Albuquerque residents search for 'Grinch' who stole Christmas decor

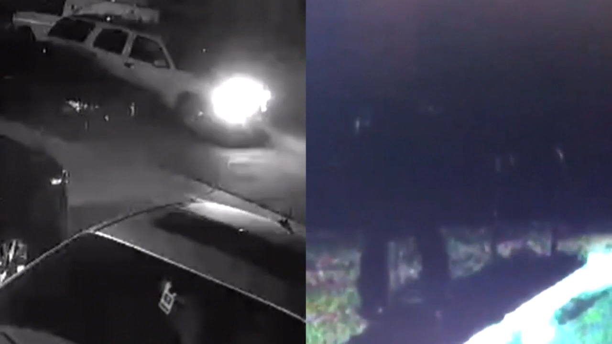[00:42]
About 157 they came up, cased my car, her car, and then saw hers.
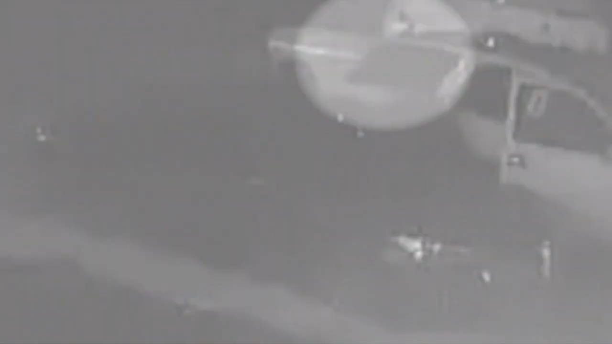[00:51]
They stole the inflatable Santa across the street.